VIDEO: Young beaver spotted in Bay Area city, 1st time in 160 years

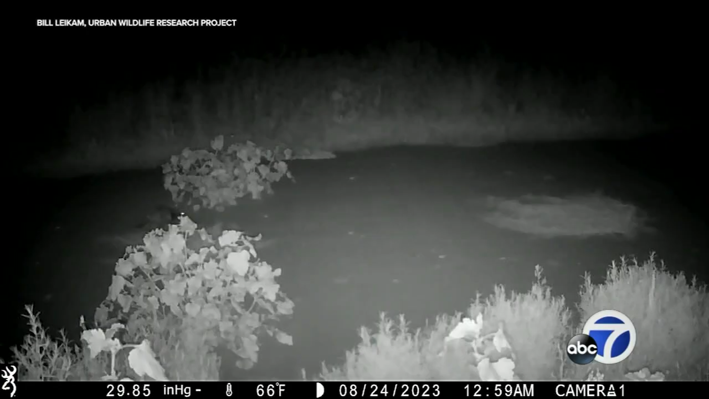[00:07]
A trail camera belonging to animal researcher
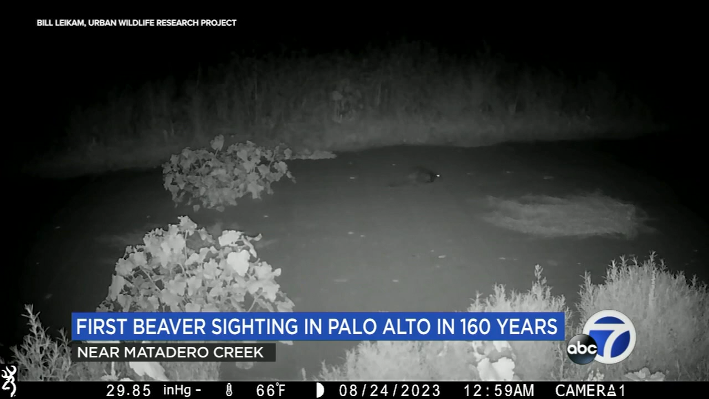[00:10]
Bill Lycombe captured video of a juvenile beaver scurrying on a trail near Matadero Creek. First on Wednesday, there he goes, and then again today.